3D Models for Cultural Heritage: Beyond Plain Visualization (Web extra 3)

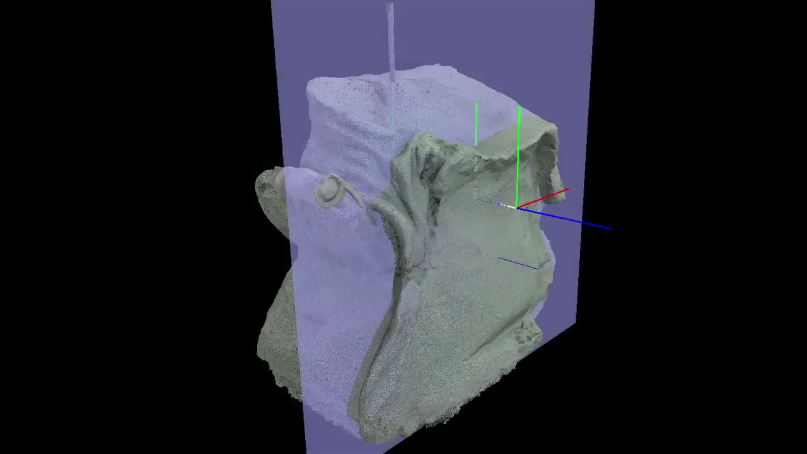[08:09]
Objective measurements of the original elements were possible thanks to various sections along the three axes and to orthographic images from different angles.